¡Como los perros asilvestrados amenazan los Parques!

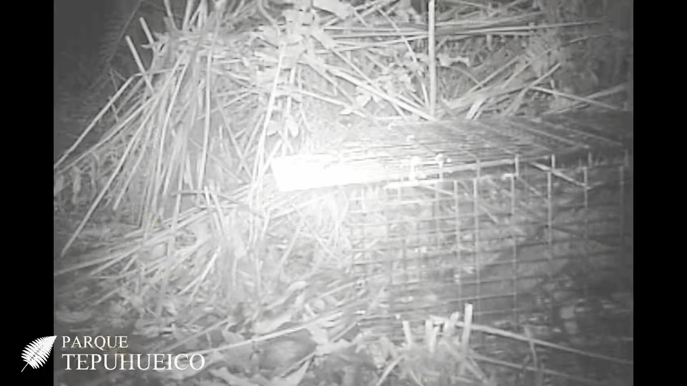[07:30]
Como se puede ver en el video, finalmente fue un zorro de Darwin, un zorro chilote, quien ingresó a la trampa. Estuvo 15 minutos, logró salir y después estuvo circulando por el sector. Espero este video de alguna forma demuestre lo complejo que es este tema. Como parque, seguiremos haciendo todos los esfuerzos posibles por capturar este perro. Nos conseguimos otra trampa. Vamos a seguir probando con las trampas Tomashock,
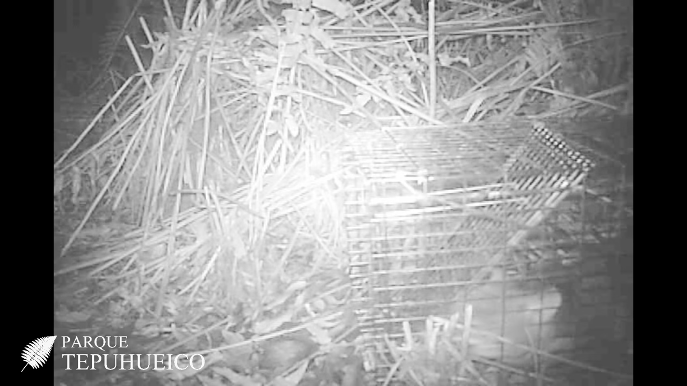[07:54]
poniendo cámaras trampa y cebando, hasta lograr capturar este perro y evitar que se siga haciendo daño.